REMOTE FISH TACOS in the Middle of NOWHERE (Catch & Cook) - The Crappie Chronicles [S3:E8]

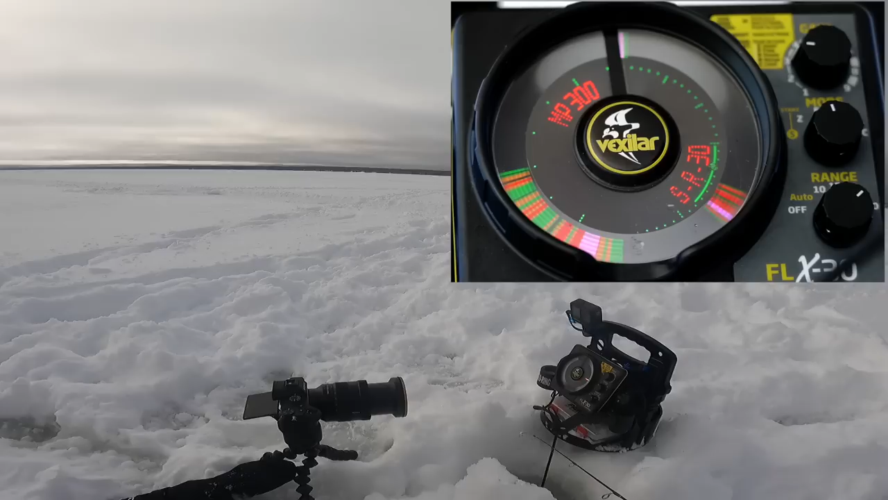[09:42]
Got him. Got him. I'm trying to keep it out of the brush pile. I mean, it'd be dope if it's a crappie, because it's really heavy.
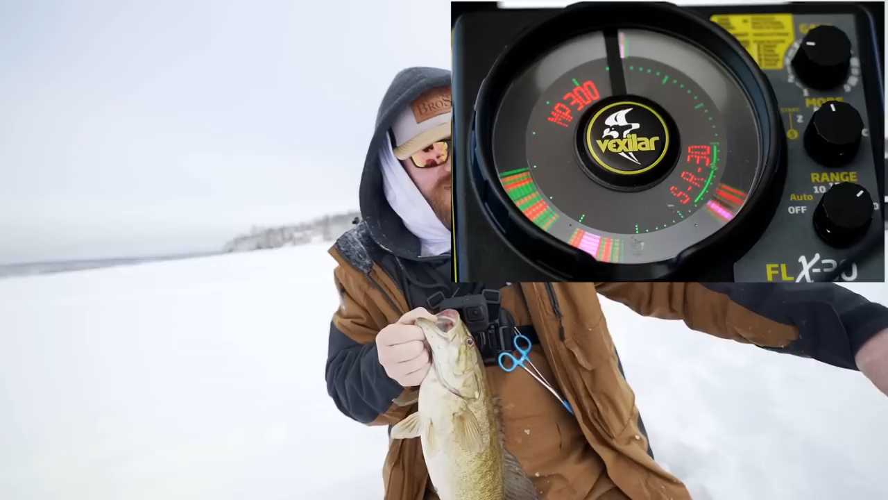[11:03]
I'm sitting right on top of a brush pile, and the nice thing about the FLX30 is you can go to a real high frequency such as the 300 kilohertz setting, and what you can do is you can get a very precise cone angle and be able to shoot in between the weeds or in between the branches easier, allowing you to see your baits. So that's simply what I did there. I put it to 300 kilohertz.